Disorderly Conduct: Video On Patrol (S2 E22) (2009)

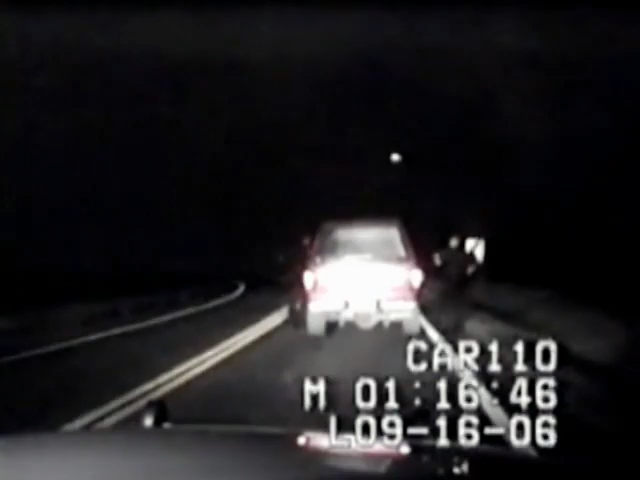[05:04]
Sorry, can you go step out of the vehicle for me? But there's a problem. No, sir. a big problem. What do you mean, no? When the driver fires up his engine, Officer Perez hits the window with his flashlight.
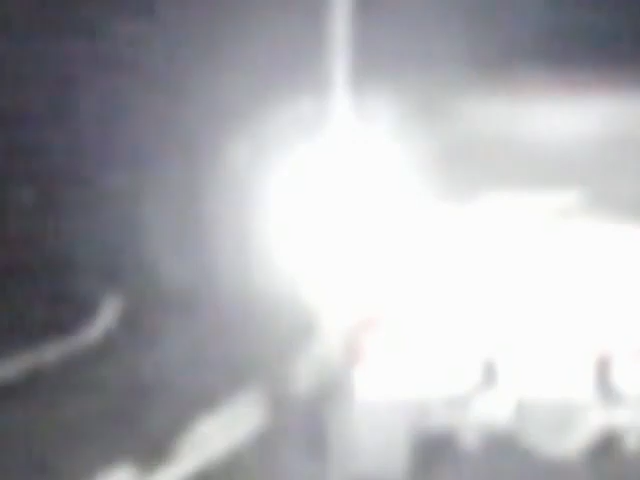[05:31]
Get out of car! Now, the chase is on. Trooper Perez and his partner aren't about to let the teenager get much of a head start. We're in pursuit. I busted out his driver's side window. He gets lucky at the first light when it glows green.
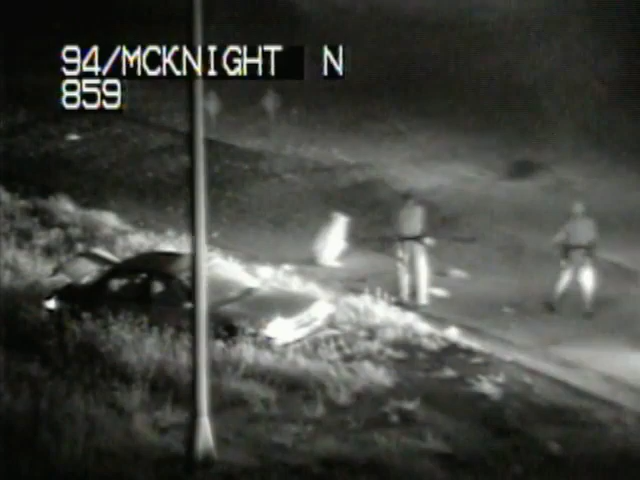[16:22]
So cops put him there with a taser.
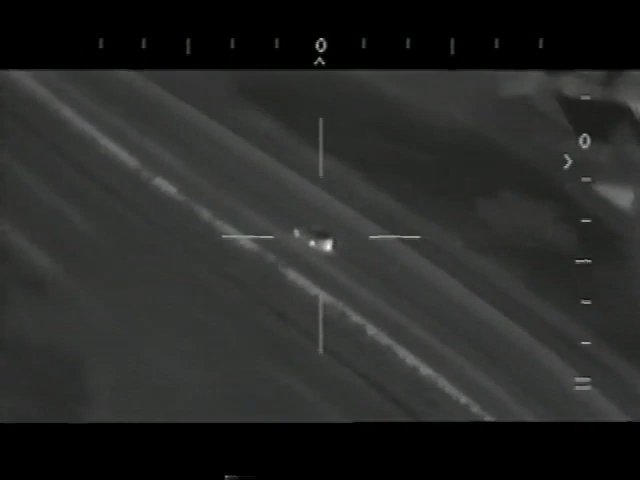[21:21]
When he hits 120 miles an hour, ground units turn the pursuit over to a chopper equipped with a FLIR camera. To make this even more dangerous,
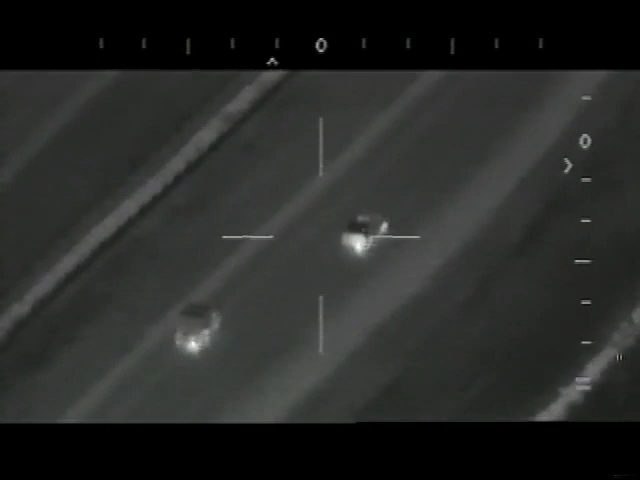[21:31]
he's a well-known street racer who's modified his car to reach ridiculous speeds.